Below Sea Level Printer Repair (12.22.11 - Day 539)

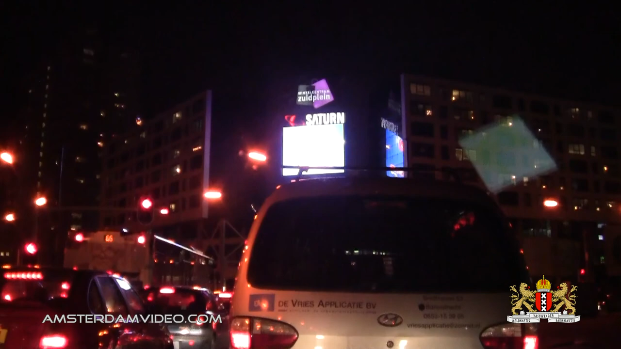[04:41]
Zuidplein Mall. Entering the Maas Tunnel. Of Rotterdam.
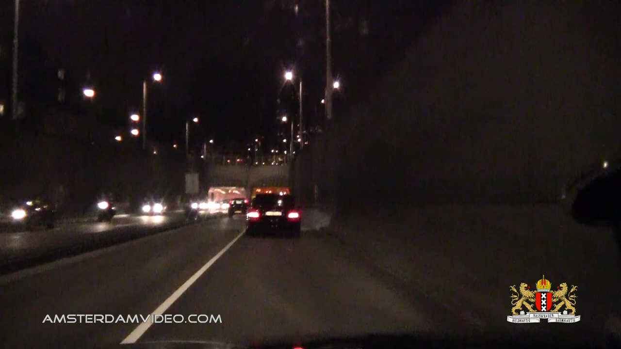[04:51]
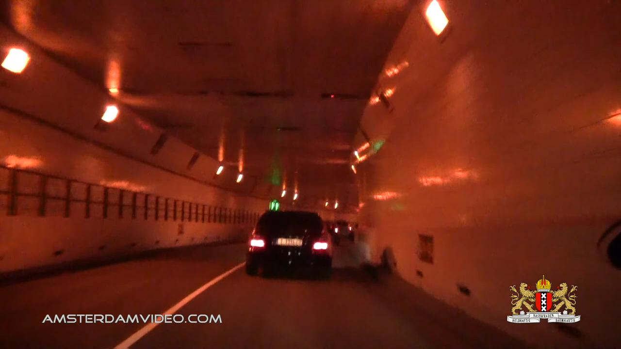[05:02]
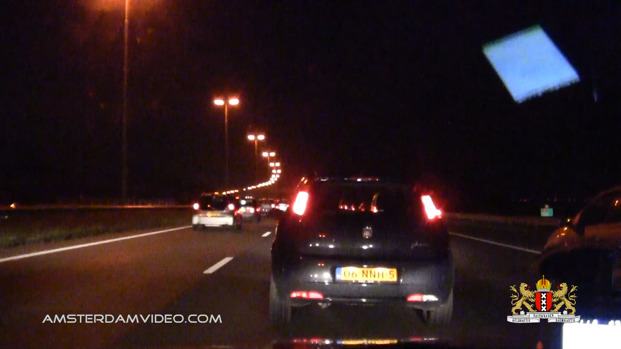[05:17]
Thursday evening Traffic Jam. Near Leiden. Of course. Conquer the traffic jams and now back to HQ.